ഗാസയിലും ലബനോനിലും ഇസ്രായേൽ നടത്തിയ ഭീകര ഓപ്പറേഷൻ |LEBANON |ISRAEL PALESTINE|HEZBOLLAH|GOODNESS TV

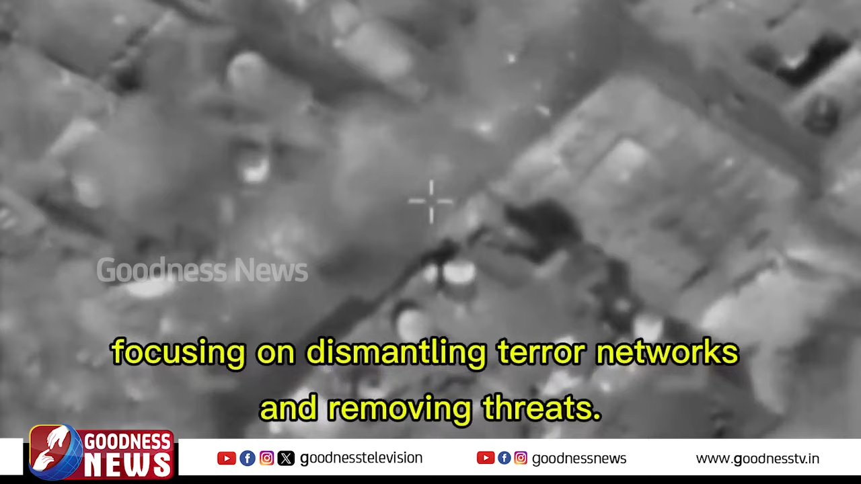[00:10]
focusing on dismantling terror networks and removing threats.
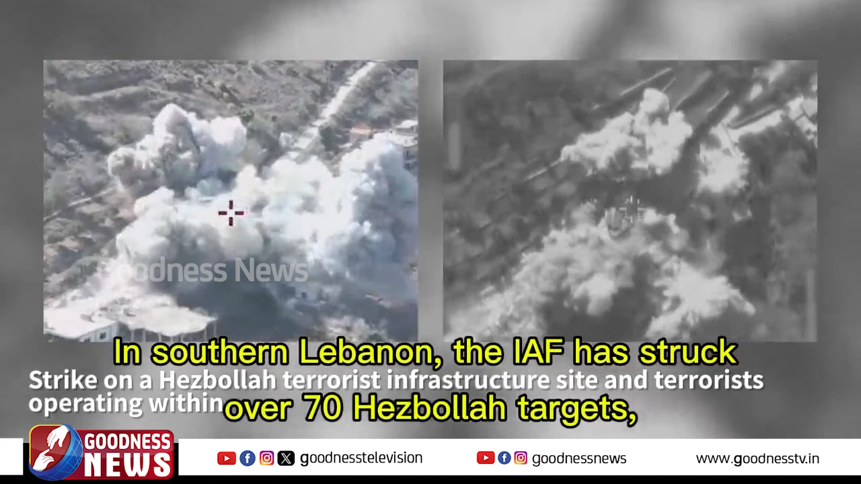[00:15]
In southern Lebanon, the IAF has struck over 70 Hezbollah targets, hitting anti-tank missile sites,
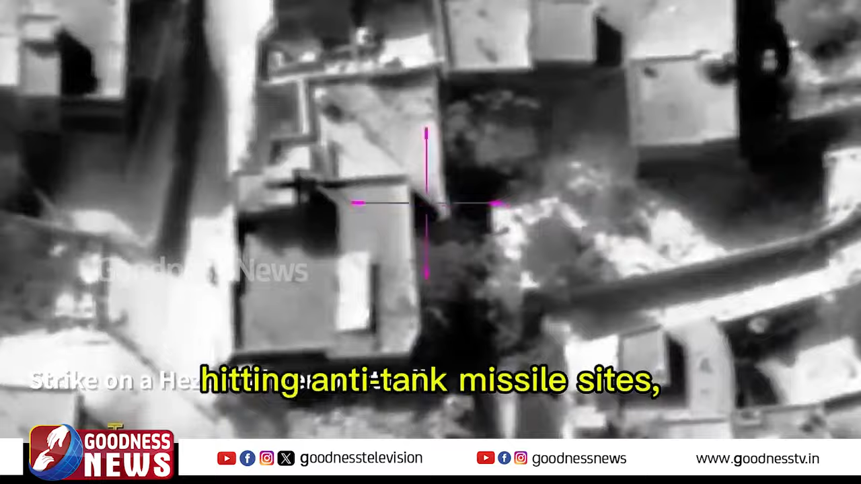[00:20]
weapon storage facilities, and terrorist cells.
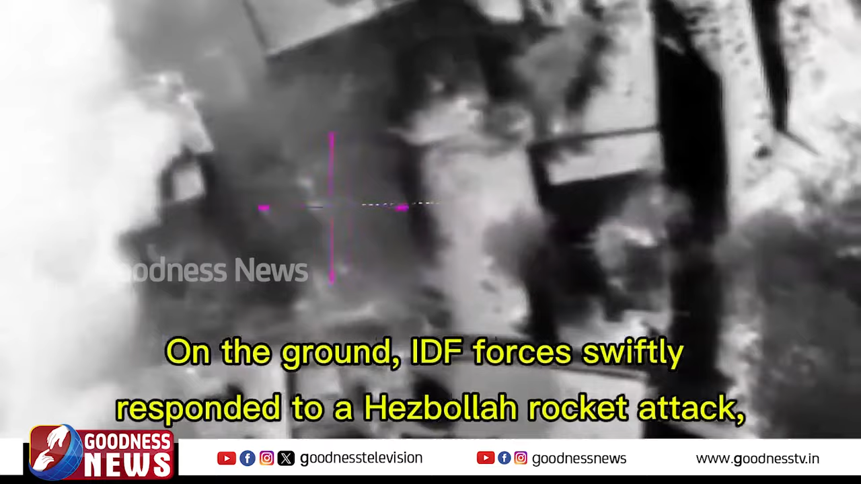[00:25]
On the ground, IDF forces swiftly responded to a Hezbollah rocket attack, eliminating the terrorists responsible.
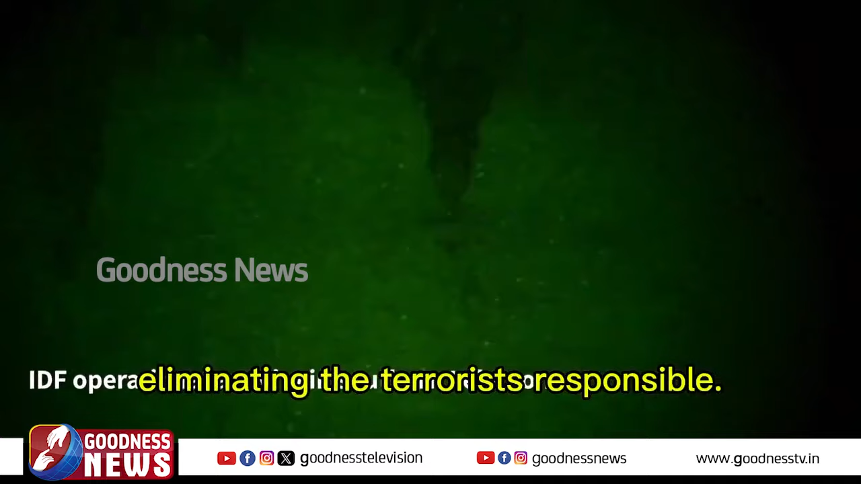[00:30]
Working together, IDF and IAF forces have dismantled multiple Hezbollah positions,